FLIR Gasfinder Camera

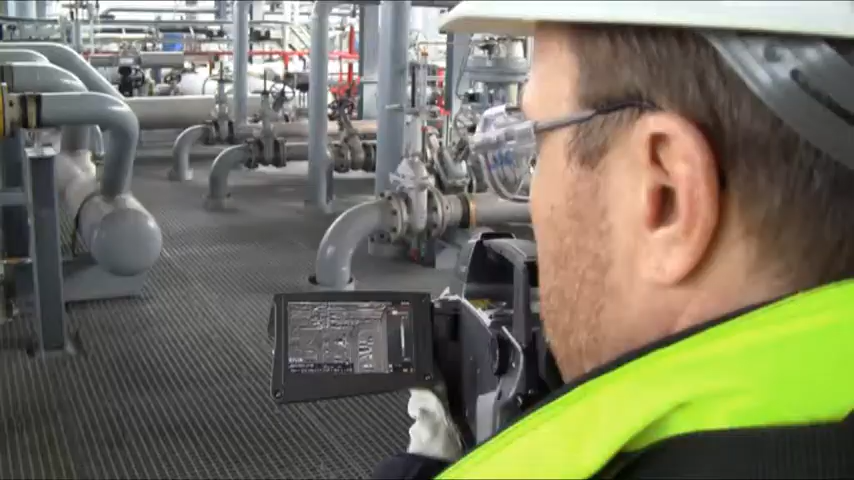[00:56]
The FLIR GF306 optical gas imaging camera has several advantages over sniffers.
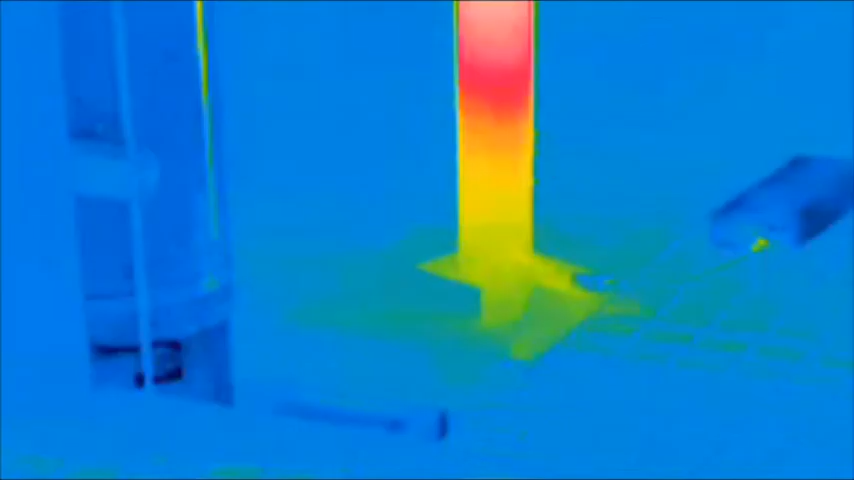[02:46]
Also, we had one pipe support on the band.
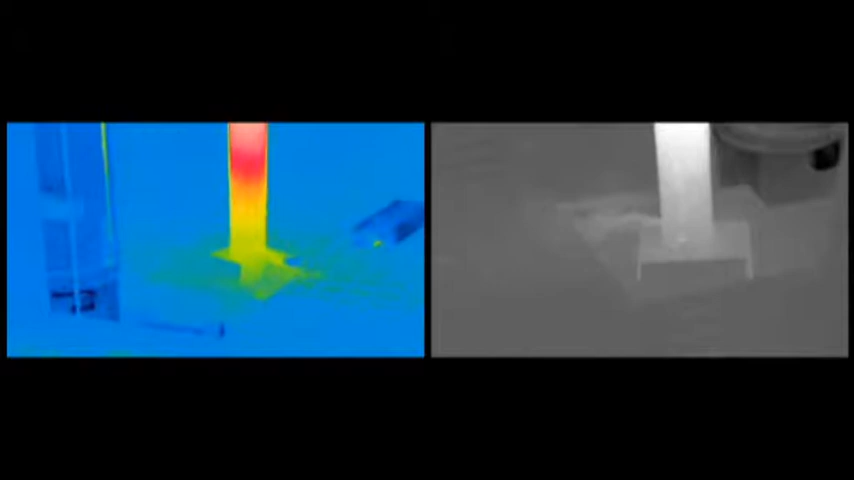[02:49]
They have been welding this pipe support a little bit too tough.
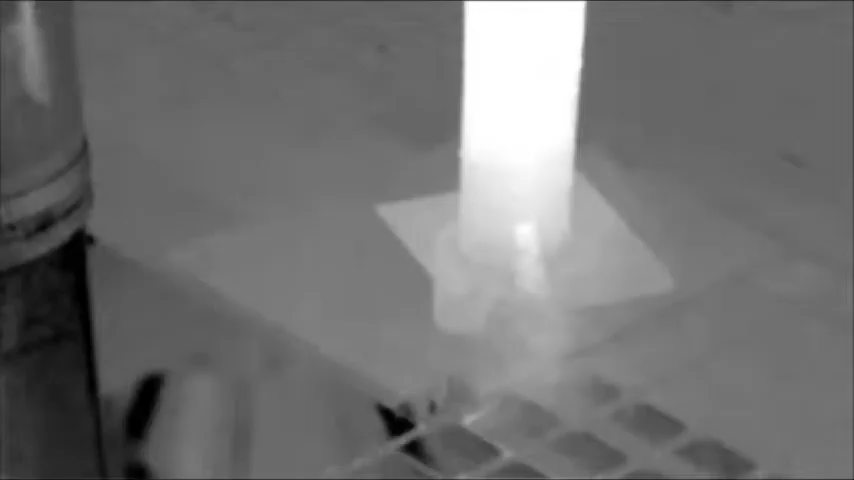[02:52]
So the gas was leaking from the pipe into the pipe support and out in the bottom.